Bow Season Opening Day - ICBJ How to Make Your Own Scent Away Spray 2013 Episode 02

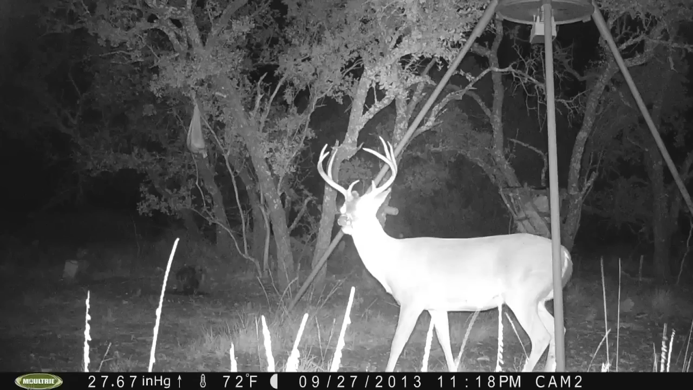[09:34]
Tiny and Mr. O may be the same deer, I'm not sure.